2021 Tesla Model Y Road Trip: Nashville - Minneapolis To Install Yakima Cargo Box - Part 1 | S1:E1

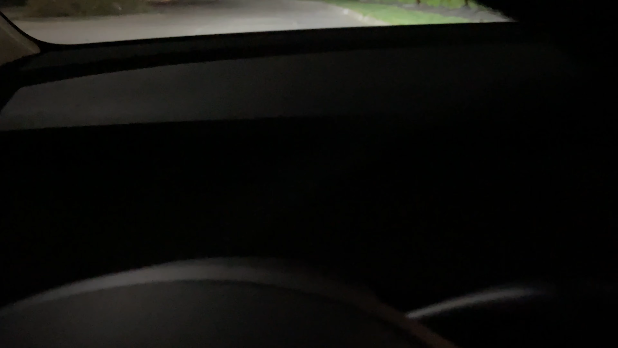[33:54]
All right, so didn't leave a lot of room for error here.
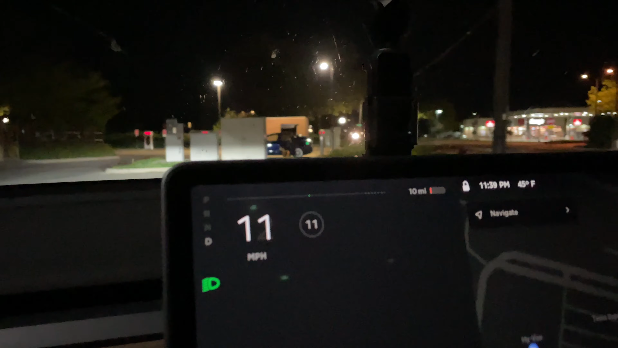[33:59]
So just pulling in now to the Tesla charger with about 3%.